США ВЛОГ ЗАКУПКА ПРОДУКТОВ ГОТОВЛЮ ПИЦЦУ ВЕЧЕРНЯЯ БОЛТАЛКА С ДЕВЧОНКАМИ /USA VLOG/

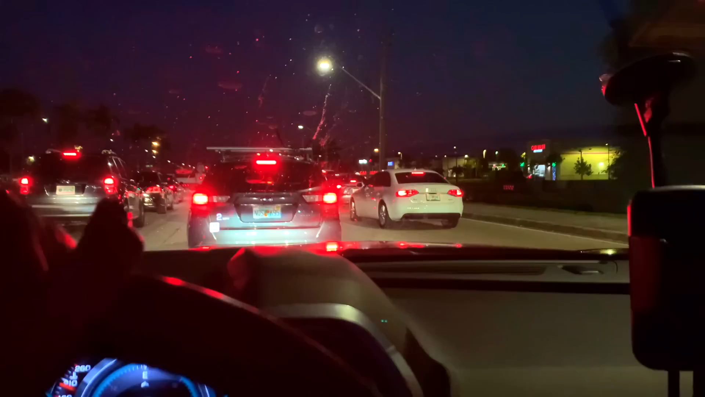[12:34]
У меня пробка. Это на самом деле я возле дома стою. Сейчас вот еду. В принципе, тут прям куски такие валяются от машины. Вон полиция стоит. Вон какая-то машина разбилась. В общем, то ли ее оттащили уже. Да, оттащили.